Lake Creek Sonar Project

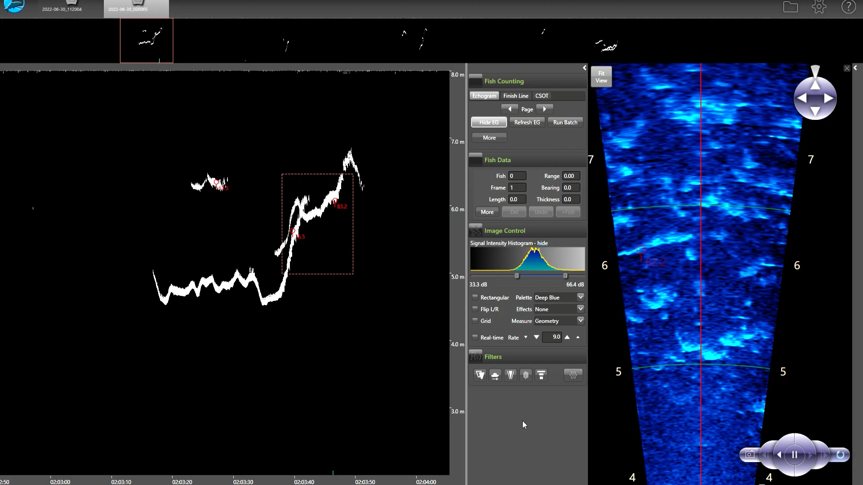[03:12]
twice, three times and make sure we're confident in what we're looking at because it's a new project.
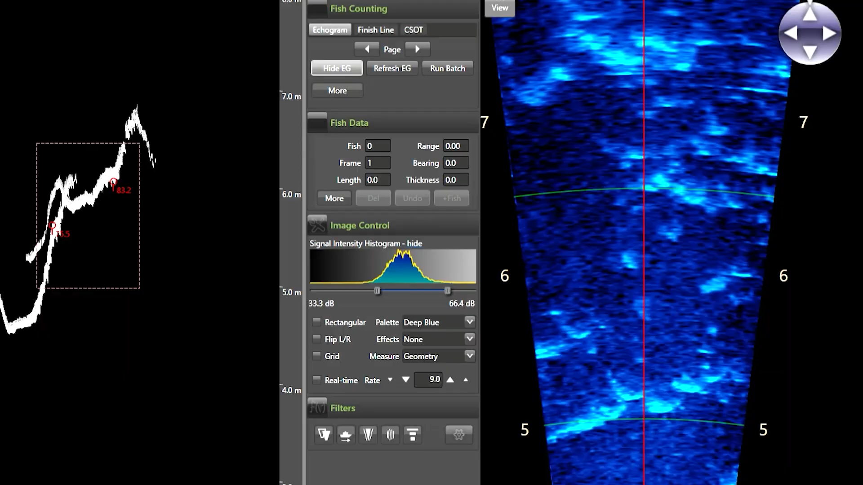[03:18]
The images of fish swimming past the sonar are fairly clear but there are other species in the river at the same time.
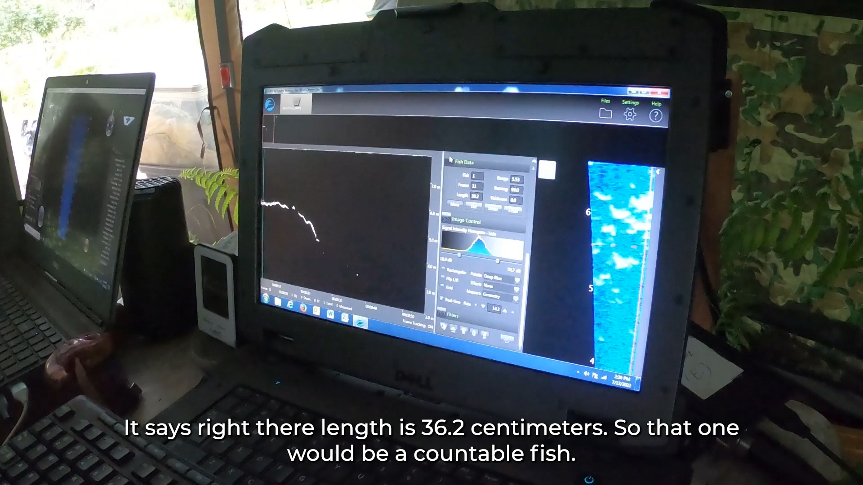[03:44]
It says right there length is 36.2 centimeters so that one would be accountable fish.